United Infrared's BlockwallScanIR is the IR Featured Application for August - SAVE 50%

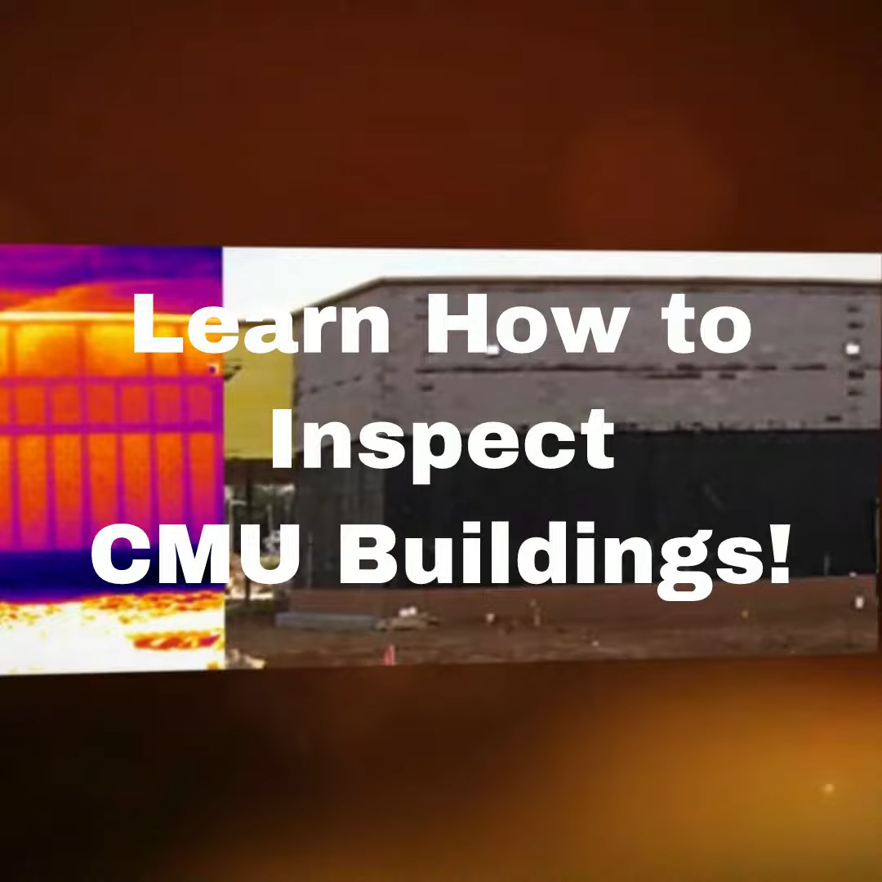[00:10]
masonry units this would be buildings like Lowe's or Walgreens where they built these buildings with block wall well one
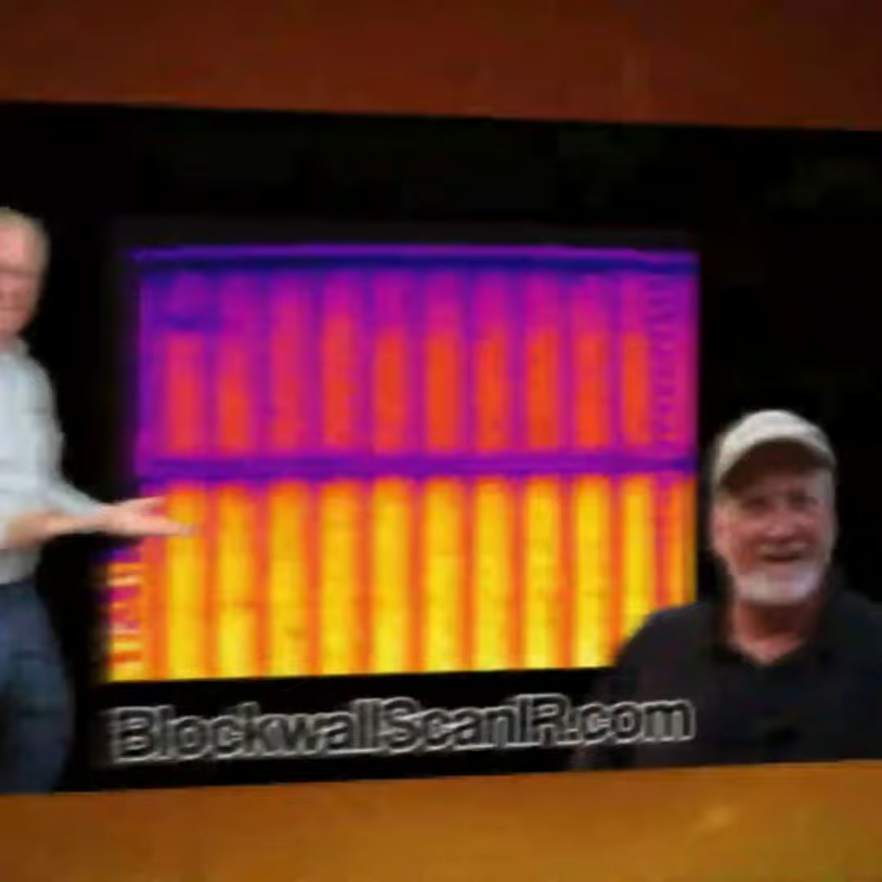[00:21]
of the strengths of a block wall is the utilization of concrete in the cell sections but what happens if that concrete is missing well there's
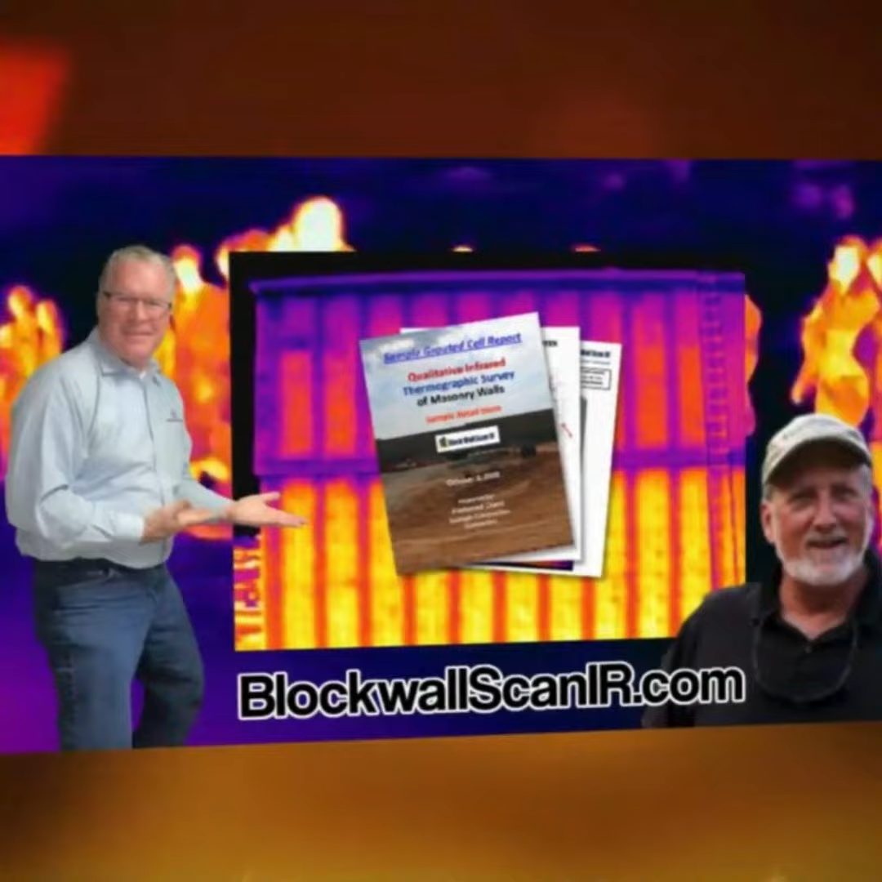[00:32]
a technology called block wall scan IR utilizing an
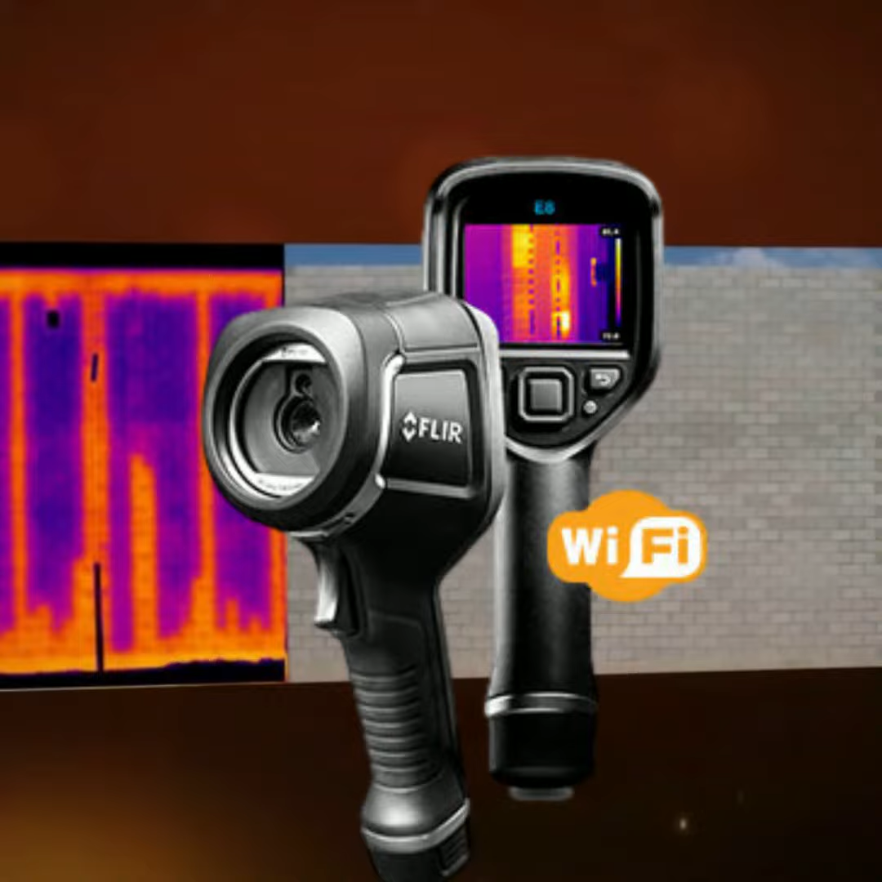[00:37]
infrared camera can be very effective because it sees thermal changes so